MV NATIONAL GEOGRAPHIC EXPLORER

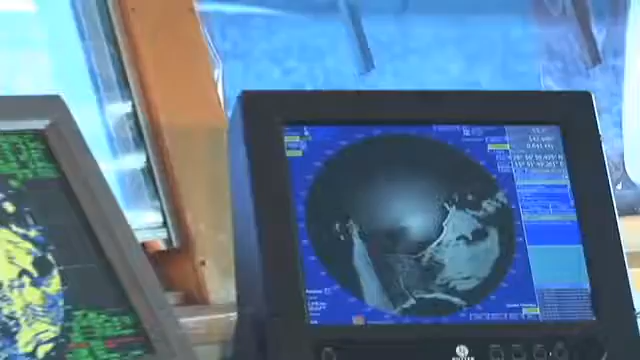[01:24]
you can look ahead of the ship and see if there are any obstacles. So what this does, it provides two things.